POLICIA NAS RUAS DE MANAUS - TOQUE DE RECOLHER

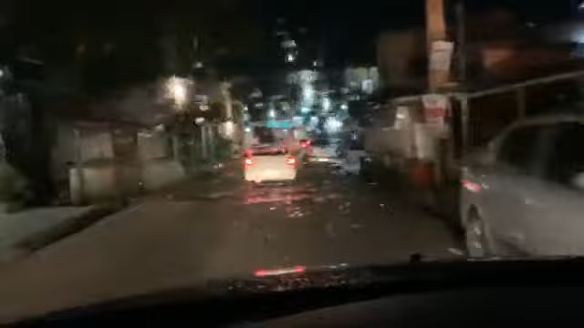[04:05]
tem carro de Uber sendo rebocado a você que entrou na nossa live tem gente perguntando também esse entregador
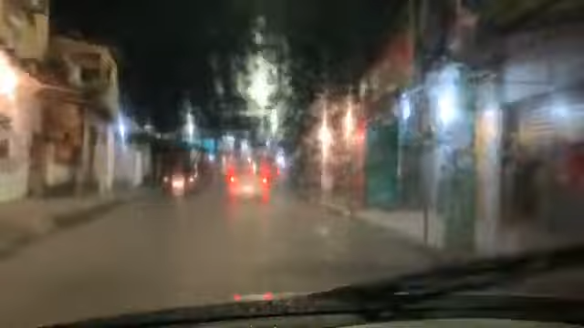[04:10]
gente eu falo uma opinião particular aqui não seria bom você arriscar não tá bom? como vocês podem acompanhar bastante bastante motoqueiro bastante carro foram rebocados aqui eles só pararam numa esquina é isso que é a operação eles param eles não tem localidade não tem um local exato para poder abordar o veículo tá bom?